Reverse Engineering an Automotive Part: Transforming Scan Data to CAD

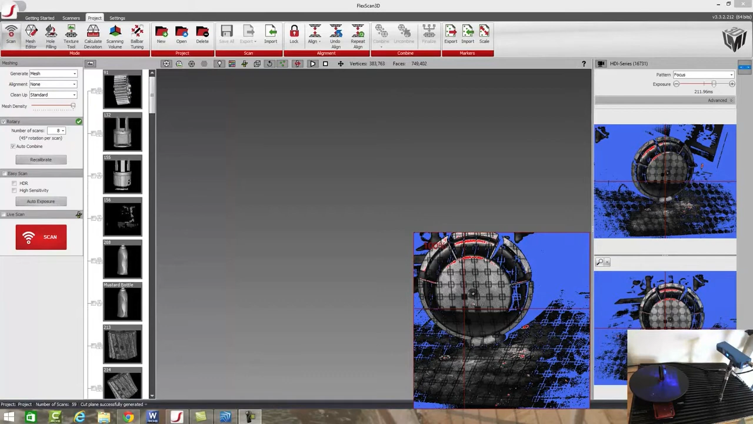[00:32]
So we're going to be scanning these parts here with a scanner and then bringing it inside of SpaceClaim to turn these meshes, these 3D objects, into usable CAD data. So to get started, we'll go ahead and let the scanner start scanning. So the scanning process takes about two to three minutes or so. So while the scanner is scanning, we will move on to talking a little bit about the scan data that we're going to get and what we can do with it.
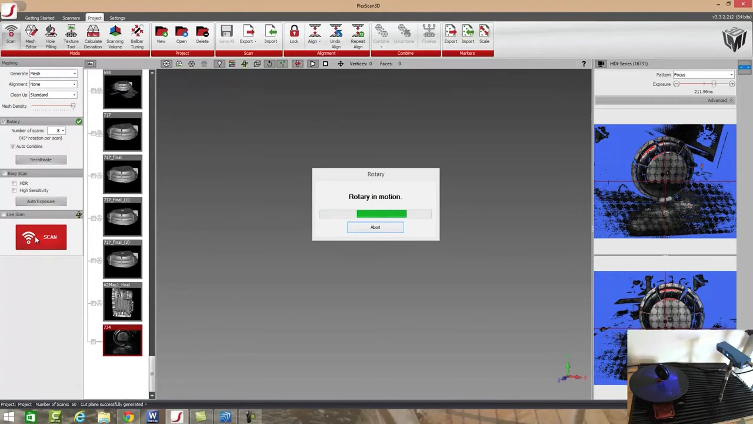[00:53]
So real quick, you can see that the scanner generates a 3D object from the model, which you can see a series of images being projected to do that. And then the rotary stage rotates the part automatically for us. So we just have to scan an area or press scan and the scanner will scan an area, move the part around, and then continue that process until it goes all the way around the part that we're scanning.
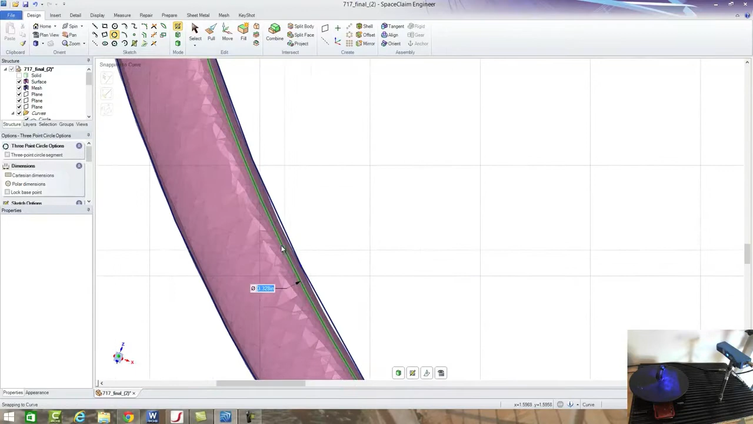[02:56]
It looks like it's a little bit bigger over here. And it may be right on line on this side or slightly bigger there.
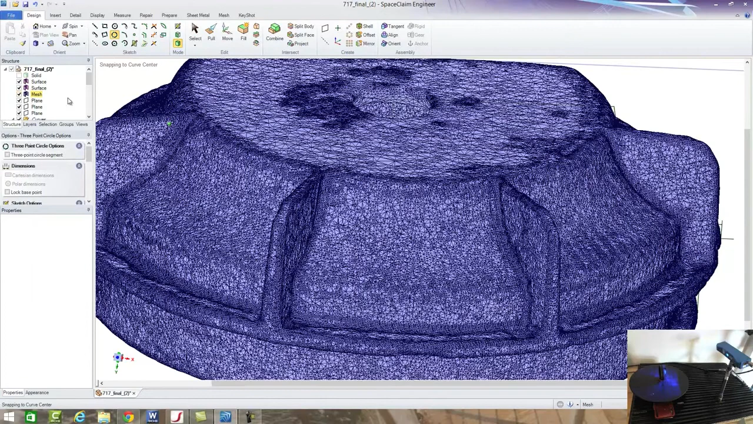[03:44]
So if we come over here to the plane that that was created on and look at a 2D profile of it,
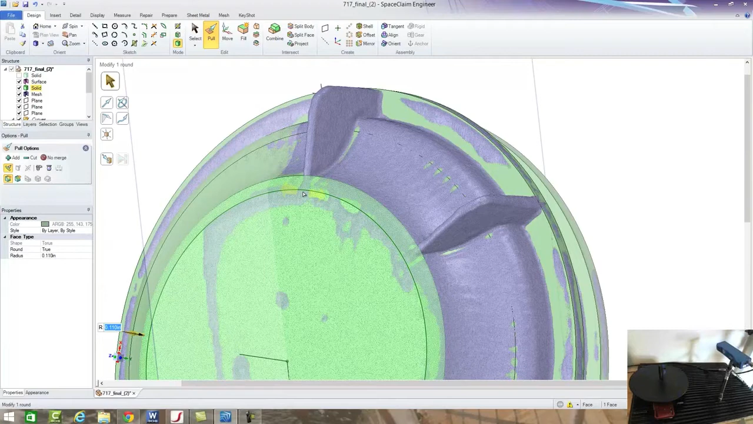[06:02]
There's a lot of other things we can get into.
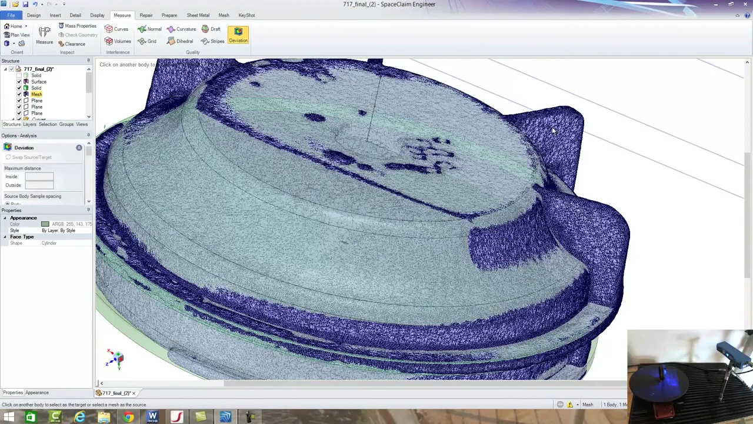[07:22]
Well, we can do that very easily by selecting our deviation tool, which is going to allow us to compare the mesh to the 3D body.
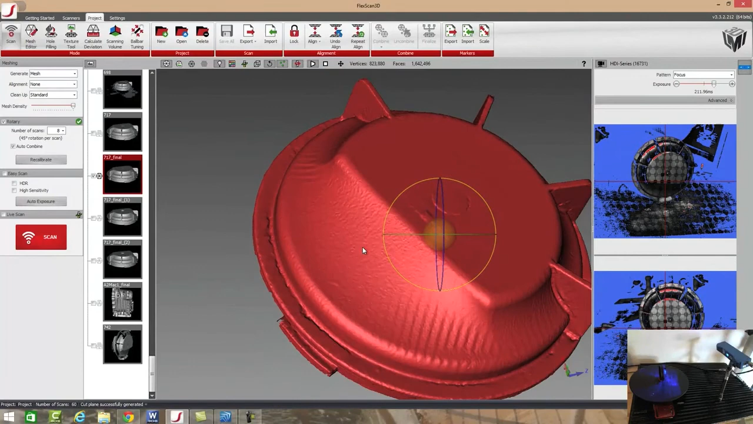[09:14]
We really just let it go ahead and scan and then build out that model. And you can see what we've gotten here. And we took that, which is pretty much the exact same thing that we had over here with this mesh,
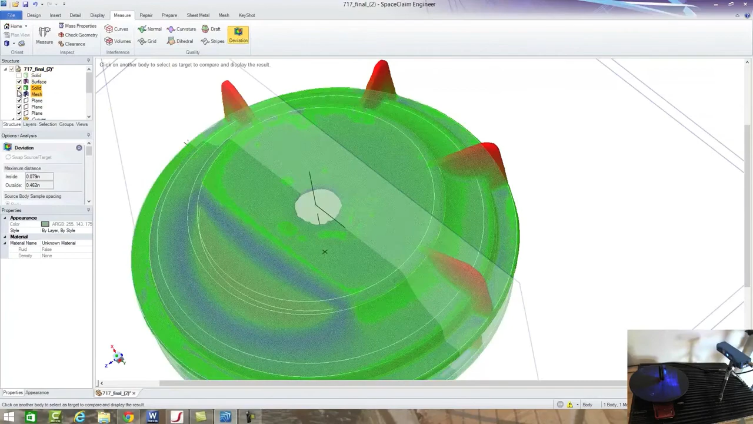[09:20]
and converted that into a basic CAD object, which we have here.
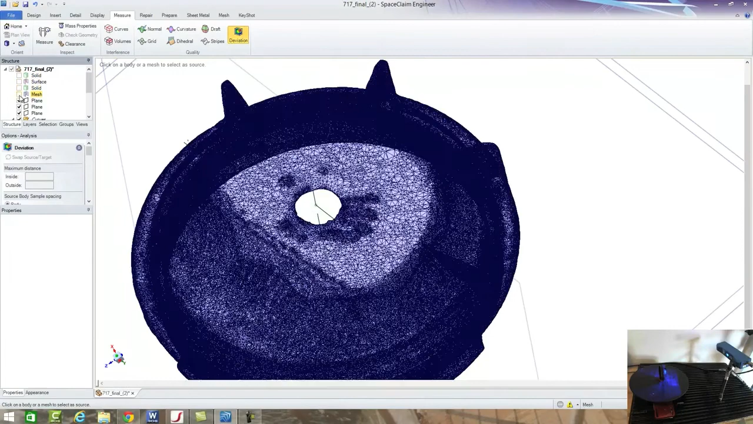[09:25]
And we can continue to modify however we need to.